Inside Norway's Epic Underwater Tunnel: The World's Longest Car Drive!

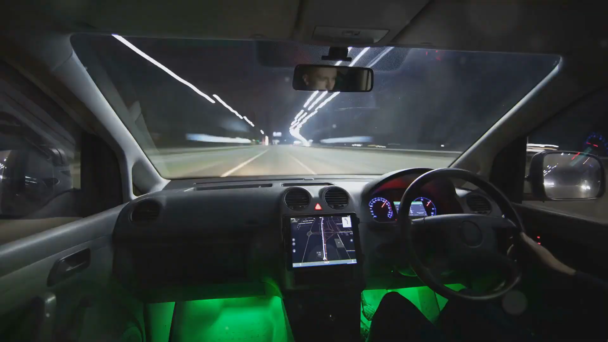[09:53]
You flick on your headlights, grip the wheel, and in you go. Instantly, you notice the slope, down, down into the earth's crust.